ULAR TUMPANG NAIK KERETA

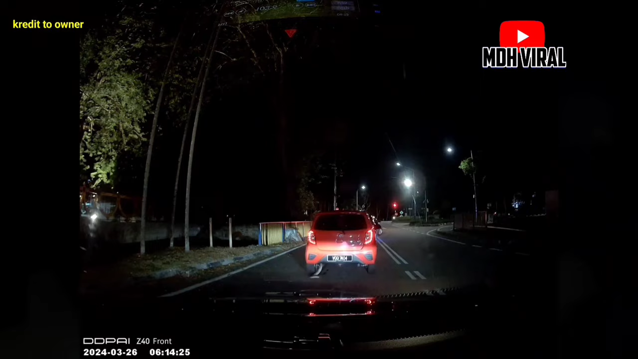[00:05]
Masuk dalam tuh. Seorang pemandu berasa panik apabila terlihat seekor ular cuba masuk ke sebuah kereta yang sedang beratur di lampu isyarat.
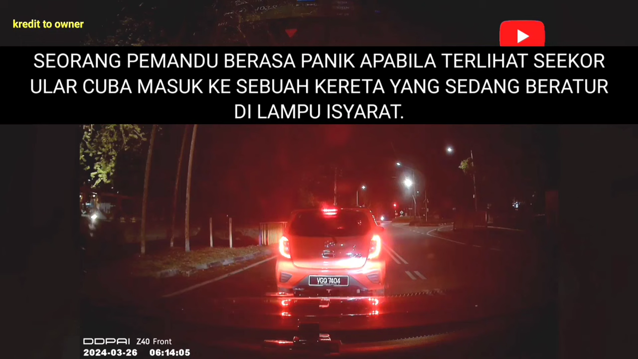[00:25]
Menerusi rakaman dashcam yang dikongsikan dapat dilihat, ular tersebut menjalar di atas jalan dan secara tiba-tiba menghampiri sebuah kereta yang berada di lokasi tersebut. Terkejut dengan apa yang dilihatnya, pemilik dashcam segera membunyikan horn untuk memberitahu pemandu kereta mengenai ular tersebut.